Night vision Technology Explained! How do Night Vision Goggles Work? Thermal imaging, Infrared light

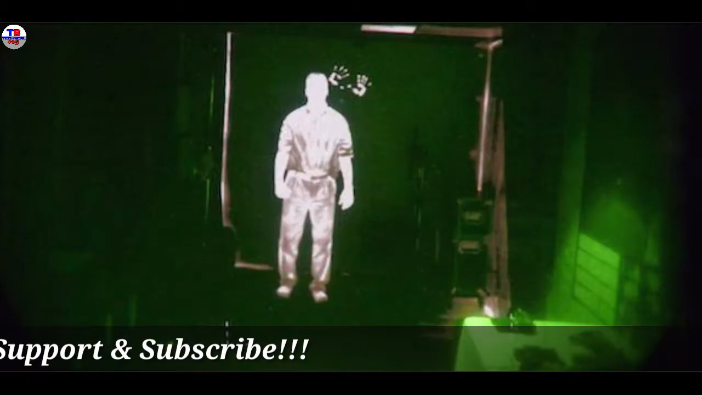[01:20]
में हलकी फुल की light के help से ही आपको अंधेरे में चीजों को दिखाने में यह technology आपकी मदद करती है जिससे
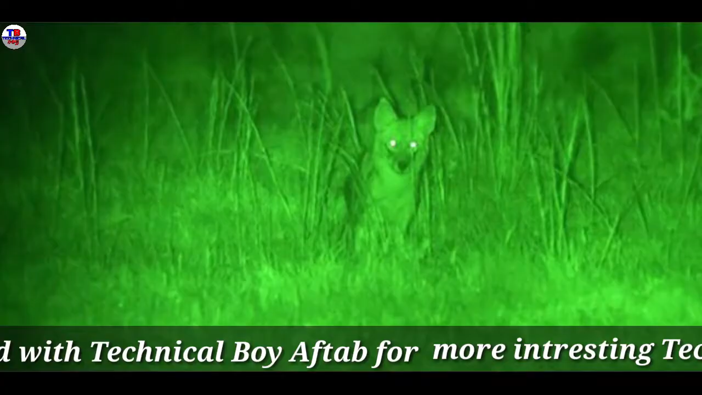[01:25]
कि अगर आपके phone के display में आपको ठीक से चीज़े दिखना ही रही
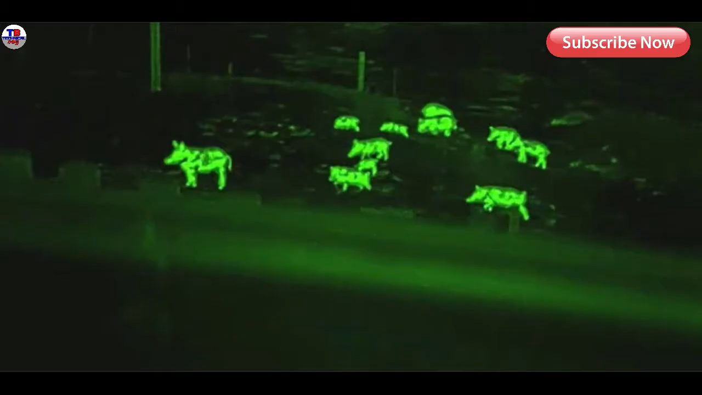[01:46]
वहां आखिर अंधेरे में चल क्या रहा है और कौन सी चीज है और दोस्तों मज़े की बात यह है कि इस technology के help
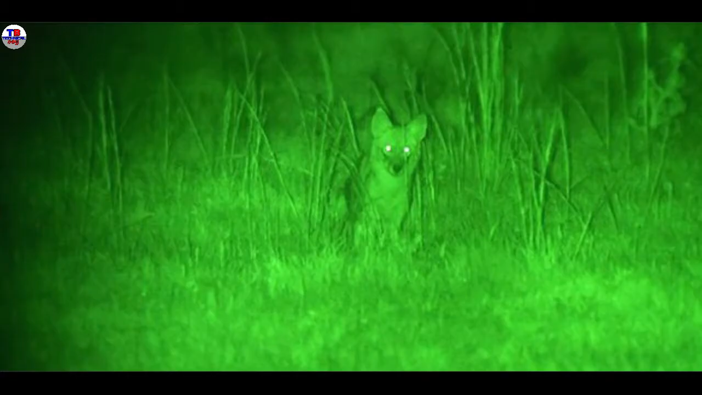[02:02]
तो दोस्तों ऐसा जानबुच की किया जाता है क्योंकि जब सामने से आ रही lights को capture किया जाता है और उसे amplified
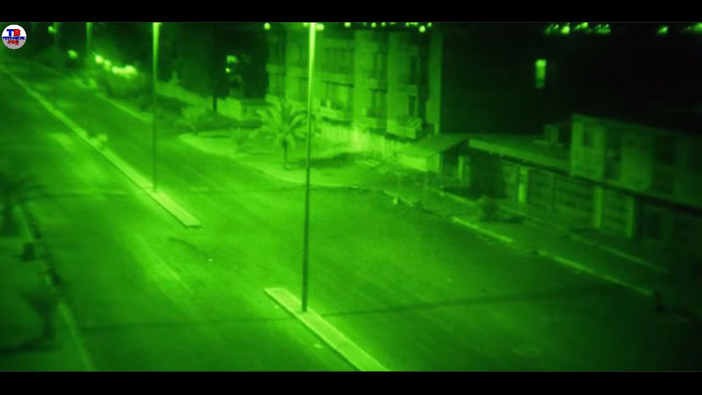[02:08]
या फिर कहें उसकी lights को boost कर दिया जाता है तो इसे electronic information में बदल दिया जाता है जिससे कि image colorless
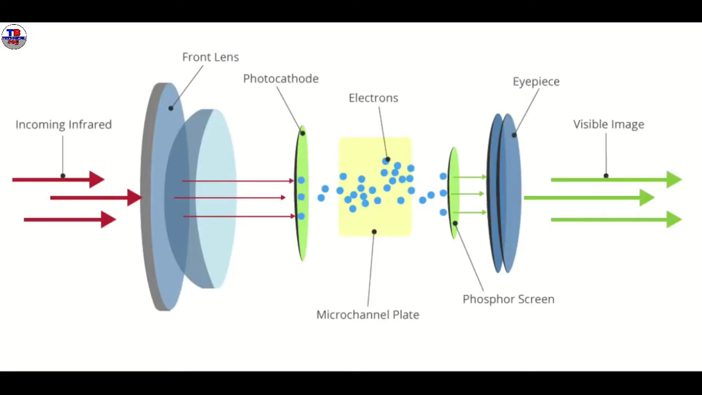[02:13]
यानि कि black and white हो जाती है तो ऐसे में image को black and white ना रखकर इसे colorful बनाने के लिए green color इसलिए select किया जाता है क्योंकि humans eye green color के तरफ ज़्यादा sensitive होते है और
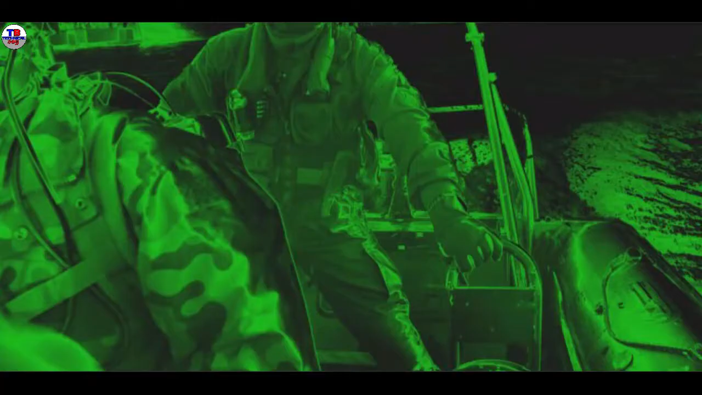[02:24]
उनके लिए green color के image में objects को पहचारना easy होता है किसी भी black and white image के मुकाबले
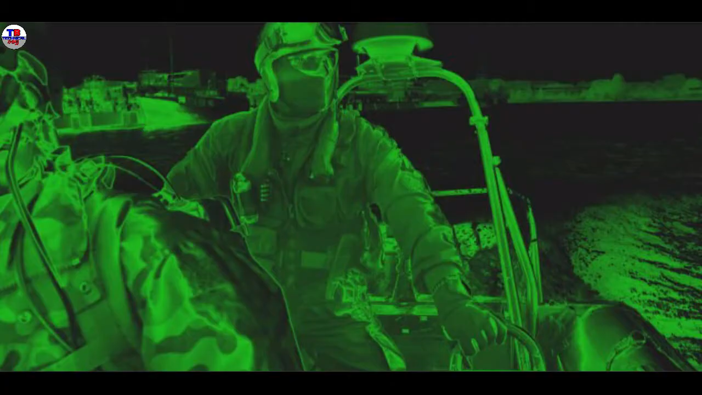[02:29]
इसी वज़े से night vision वाली images में आपको हमेसा green colorless देखने को मिलती है तो दोस्तो इस technology के
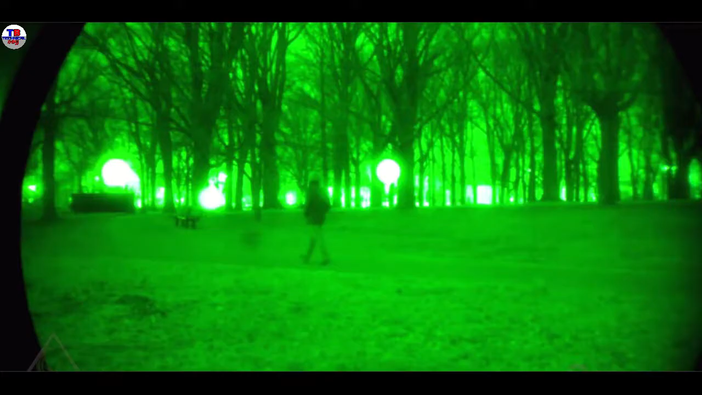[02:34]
help से आप बहुत हलकी lighting condition वाले अंधेरे में तो चीजों को देख पाएंगे लेकिन तब क्या होगा जब आपको किसी गूब गने
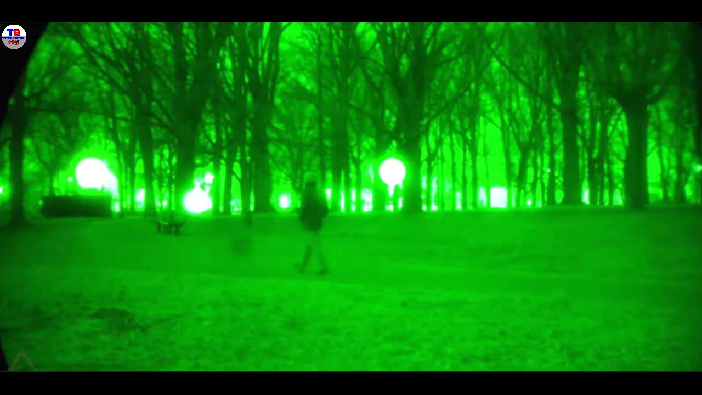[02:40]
अंधेरे में चीजों को देख रहा होगा या फिर किसी ऐसे जगा को जहां पर lights बिलकुल भी available ही ना हो तो दोस्तो
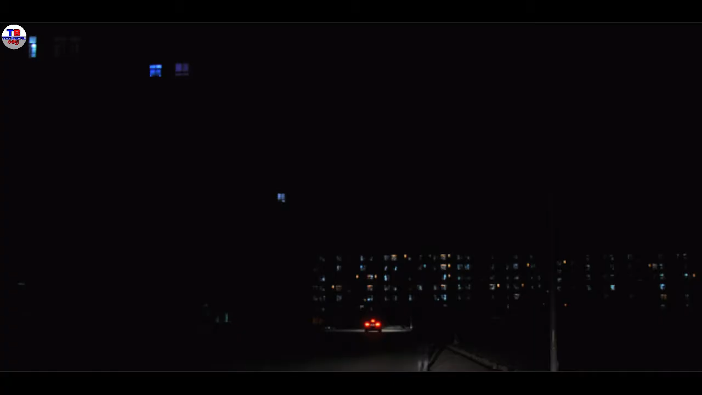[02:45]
इसके लिए ही next technology को use किया जाता है और उस technology को thermal imaging या फिर कहे thermal vision
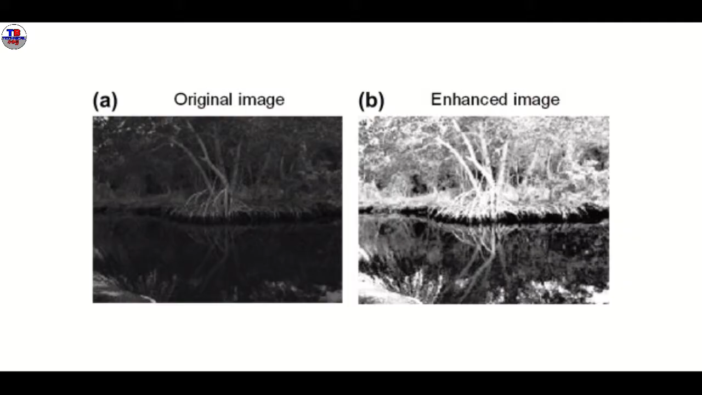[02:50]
कहा जाता है और दोस्तो ऐसे में इस technology में हम lights के help से नहीं बलकि object से थुरू निकलने
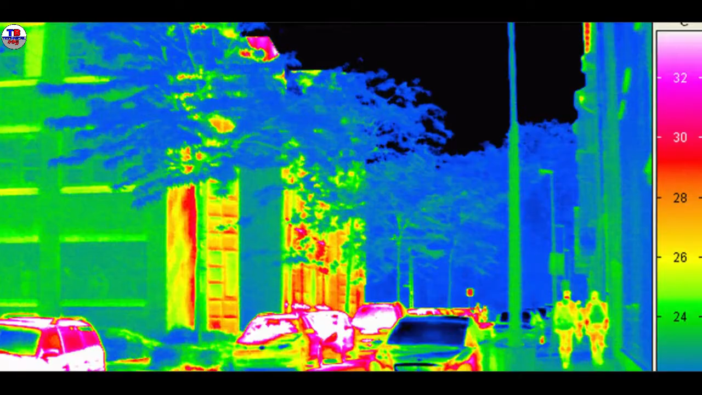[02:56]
वाले heat के मदसे अंधेरे में चीजों को देखते हैं क्योंकि सभी hot objects है human bodies वे infrared lights के form में
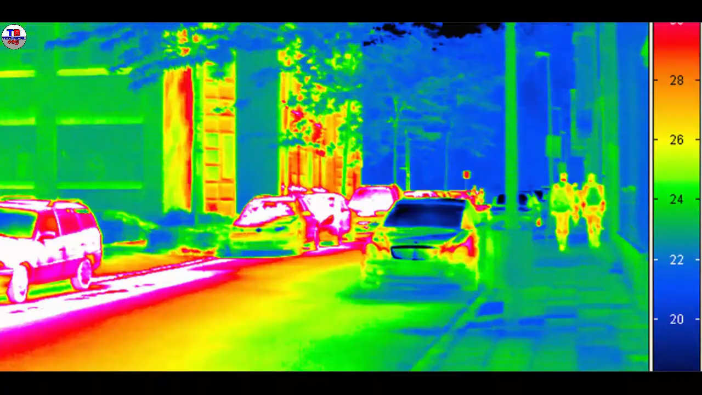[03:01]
heat को emit करती है ऐसे में thermal vision technology का use करते हुए night vision goggles infrared lights के help से object को देख पाती
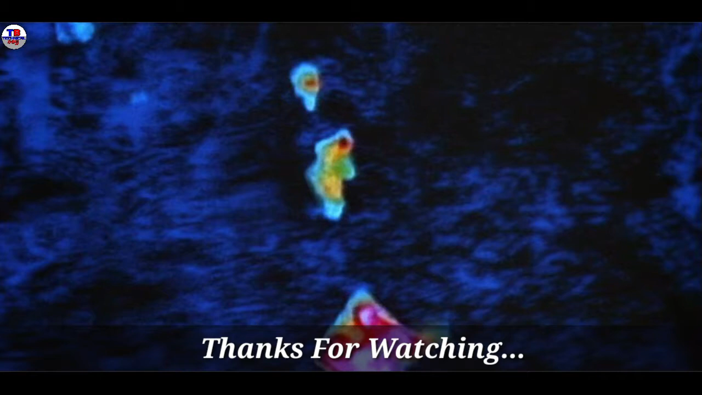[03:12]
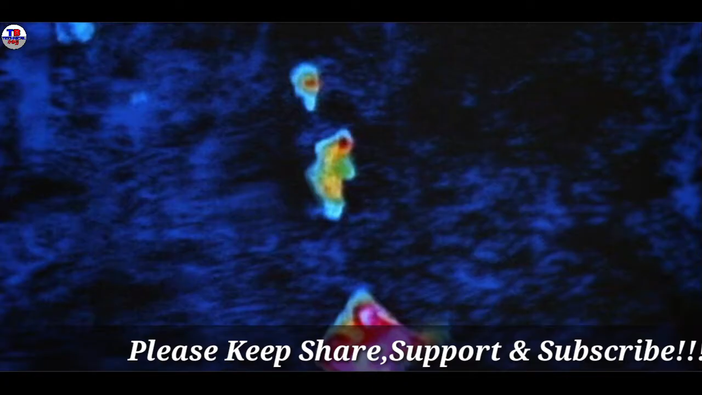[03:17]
है ऐसे में thermal vision technology में light का कोई role नहीं होता है
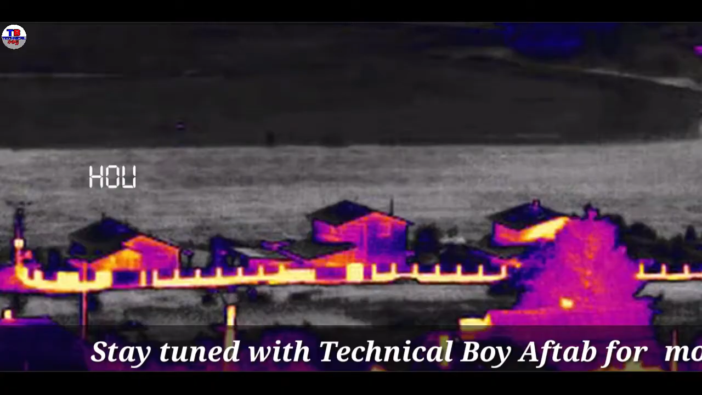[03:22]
इसलिए इस technology को अंधेरे में लोगों को देखने या फिर उनका पता लगाने में काफी जादा यूज किया जाता है लेकिन
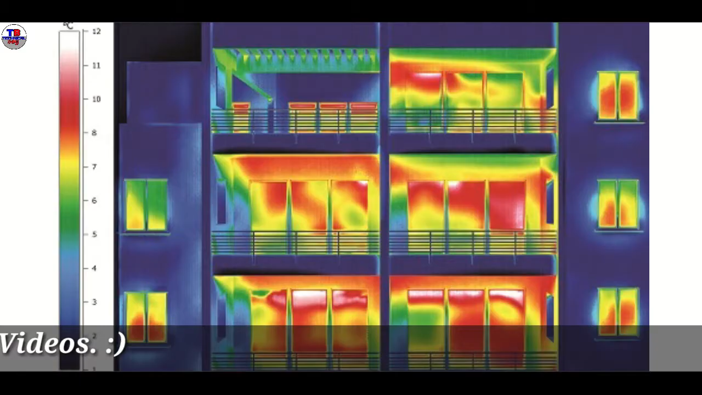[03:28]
दोस्तो प्रॉब्लम यह है कि इस technology में भी आप objects के color का पता नहीं लगा पाएंगे जैसे कि आप image
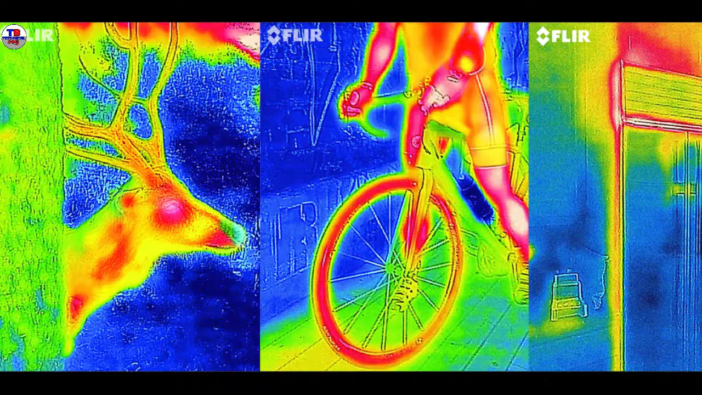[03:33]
enhancement technology में color का पता नहीं लगा पाते है night में उसी तरह इस technology में भी आप color को नहीं देख पाएंगे कि सामने अगर कोई इंसान है तो उसने किस color की jacket या फिर कपड़े पहने है इसका आप पता नहीं लगा पाएंगे
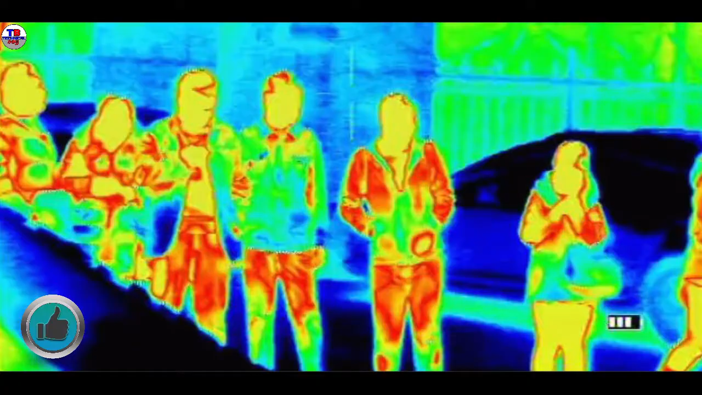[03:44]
लेकिन आप ये जरूर पता लगा सकते हैं कि सामने अगर कोई इंसान खड़ा है तो उसके हाथ में कुछ है या फिर नहीं क्योंकि
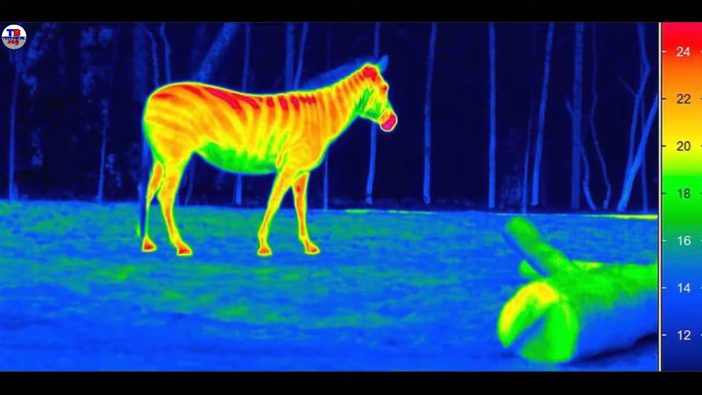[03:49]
इस technology में 0.1 degree के difference में भी आपको image में फर्क मालूम चल जाता है तो दोस्तो SME
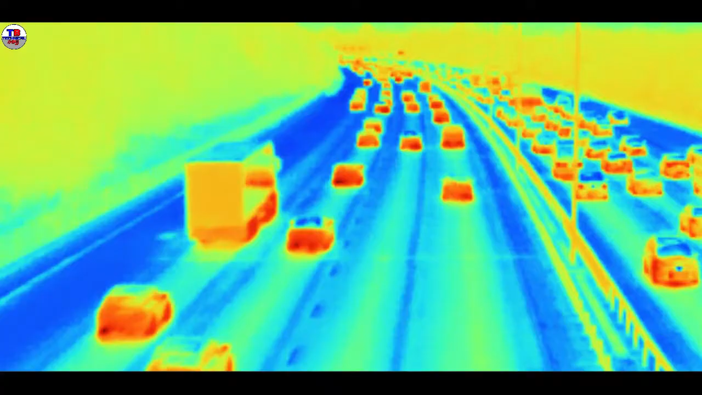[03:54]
technology काफी जादा अच्छे साबीत होती है और useful होती है अंधेरे में चीजों को देखने के लिए लेकिन बहुत सारे night